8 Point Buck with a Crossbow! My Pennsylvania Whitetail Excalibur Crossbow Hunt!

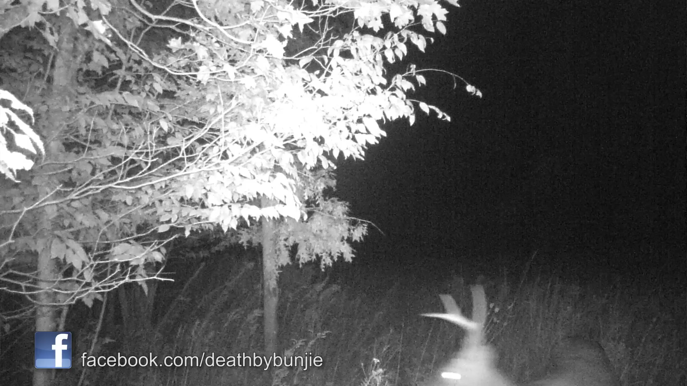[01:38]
Pictures of him that I had during the summertime when he was in velvet visiting some of our mineral sites.
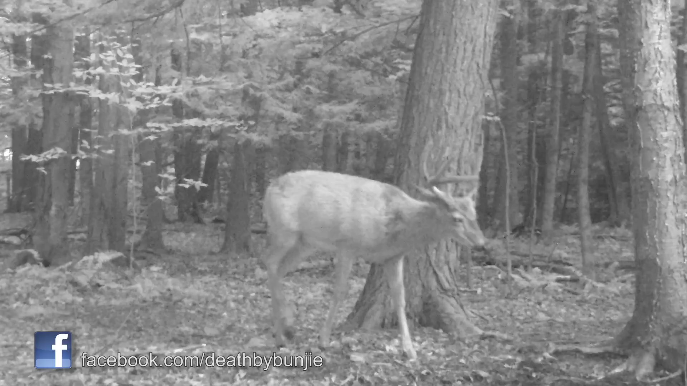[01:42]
Some of those pictures, he had sort of a deformed antler hanging down over one side of his face, but the other antler grew perfectly.
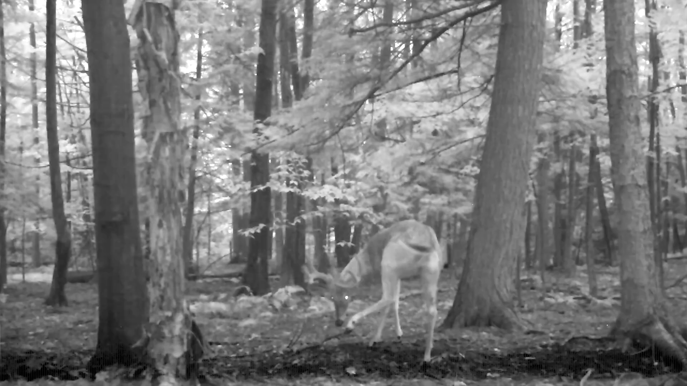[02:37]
I had lots of really good videos and pictures of these deer visiting the mineral site that I had set out.
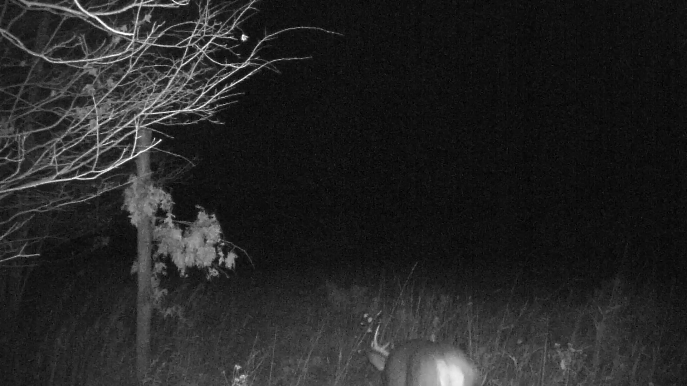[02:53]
As September rolled around, those deer started to go nocturnal like they frequently do.
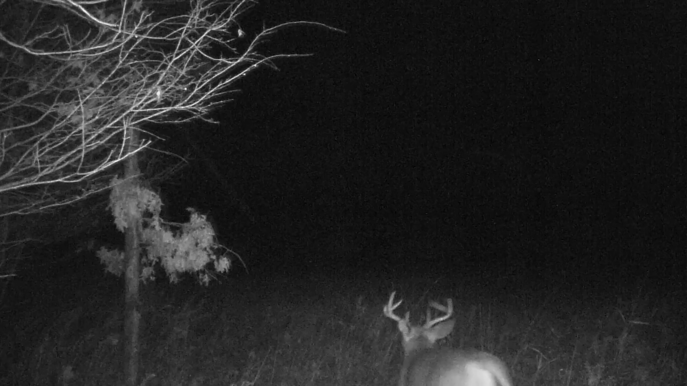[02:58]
And I wasn't getting as many pictures of them as I used to. In fact, I was only getting nighttime pictures. Now they were still using the food plots. They're still hanging around the property. They're still coming in, eating the clover. It's still getting lots of pictures of these deer, but only at nighttime. All the pictures, all the videos that I got of those deer after that were nighttime pictures. Now I know that both of these deer are still in the area. I have nighttime pictures, in fact, of those two mature bucks fighting, if you can believe that.
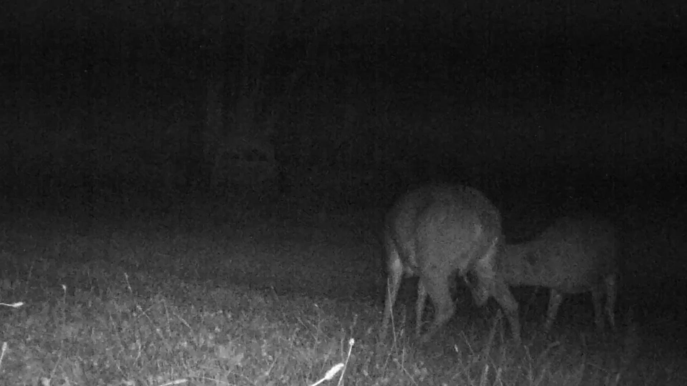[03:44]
That's exciting to see pictures like that. It's exciting to see big bucks fighting. I'd love to see that during the daytime, but nonetheless, it's good that those deer are still around.